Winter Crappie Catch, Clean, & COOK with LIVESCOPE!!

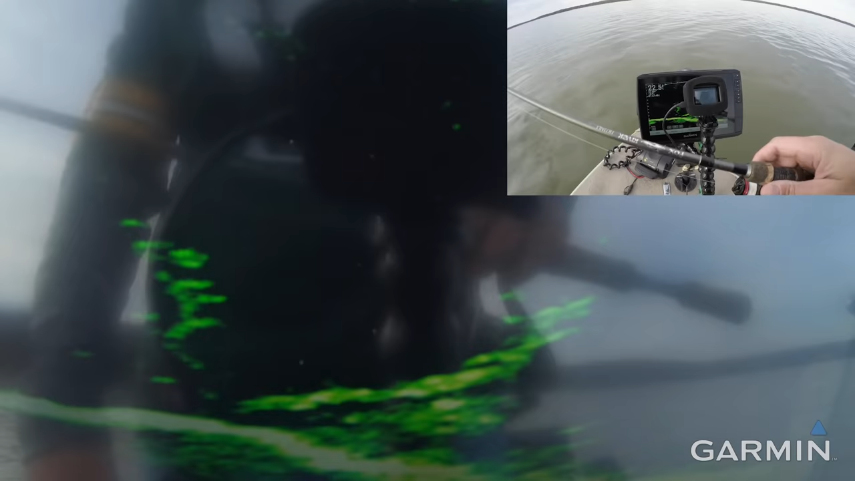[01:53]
All right, rolling up on our first candidate here. I hit it probably just a little bit hot, and we're gonna have to come back to it here. But again, we're not trying to fill out any sort of limit or anything today.
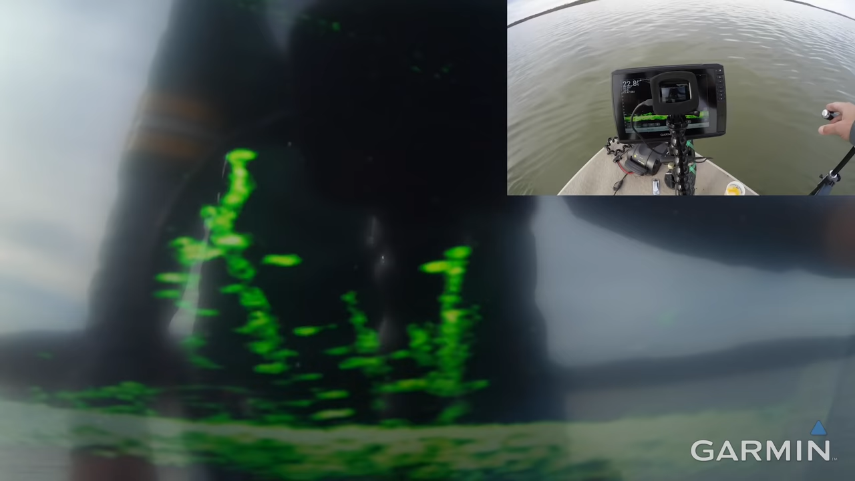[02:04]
Just trying to make some New Year's Eve fish tacos, but you guys can see I'm gonna try and stand in the glare.
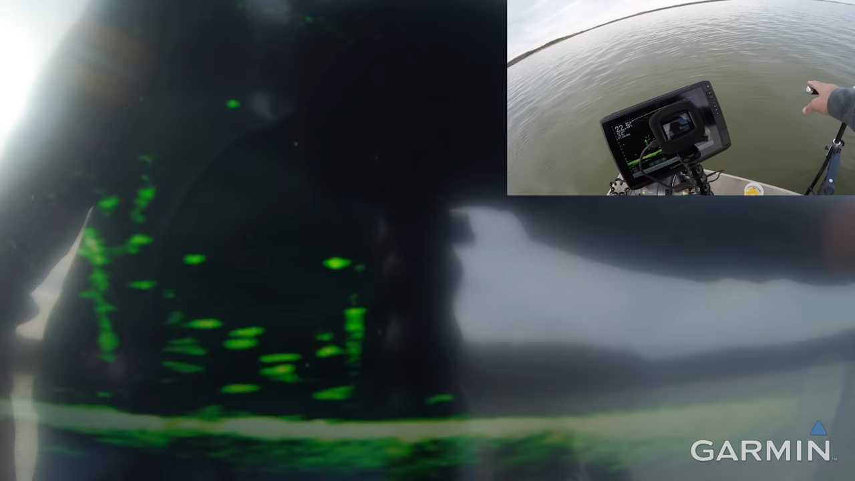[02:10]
We've got the world's worst glare ever on the screen with the sun behind us today. But yeah, these look pretty promising. I'll take 5 10-inchers.
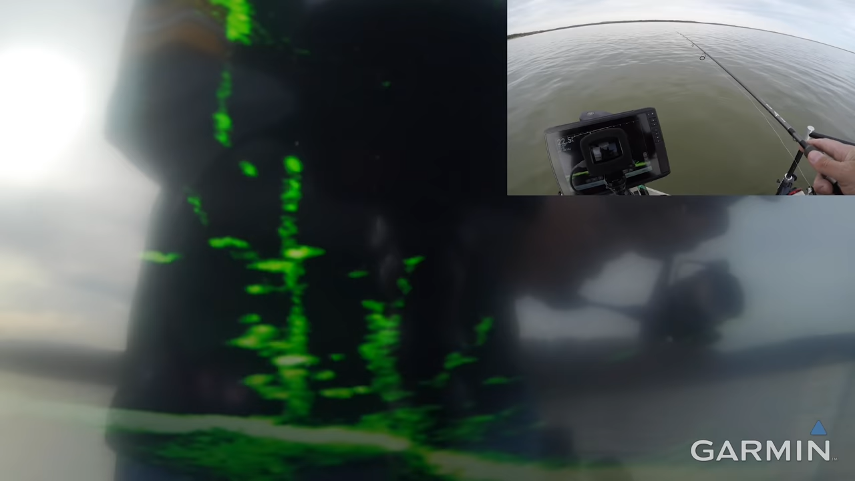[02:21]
Not sharpshooting giants or anything. Anybody? Anybody? All the way up, and I got him on the first drop,
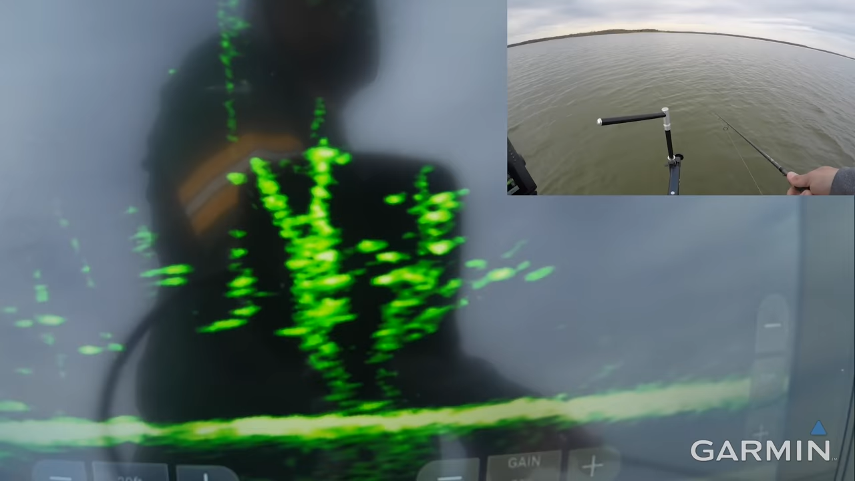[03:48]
First drop. That should be a better one.
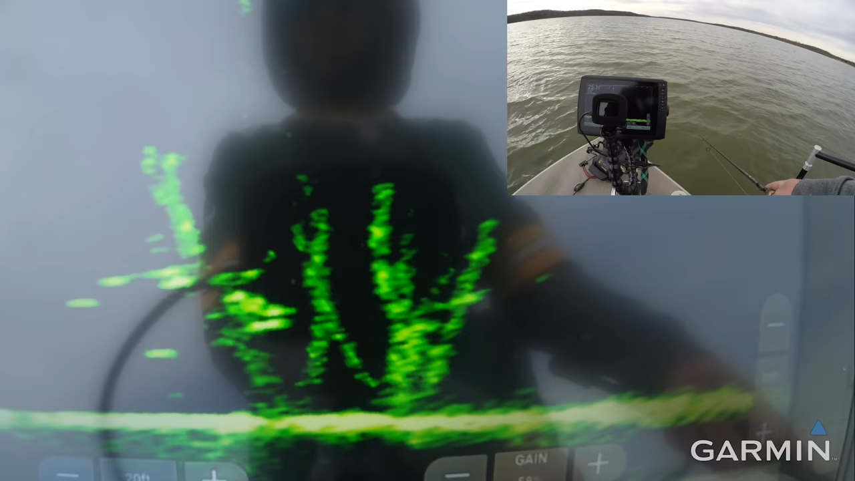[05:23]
won't be better. Oh yeah, finally.
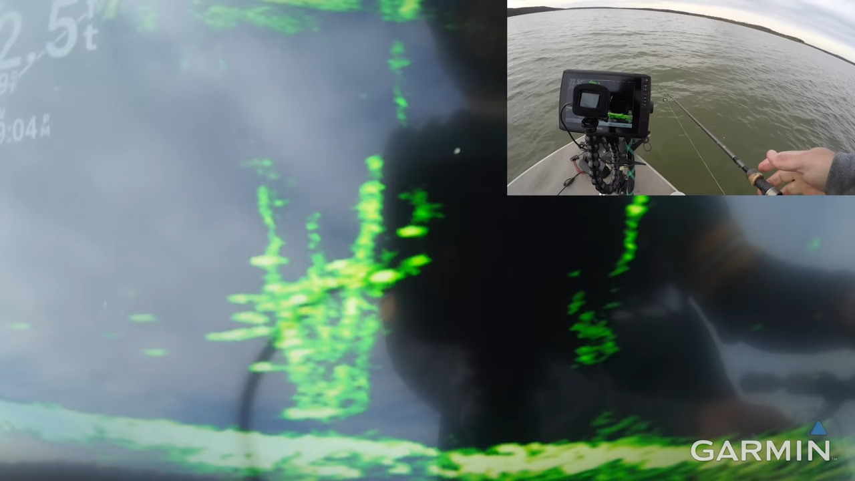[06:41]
Finally got a good one. Better one. There we go.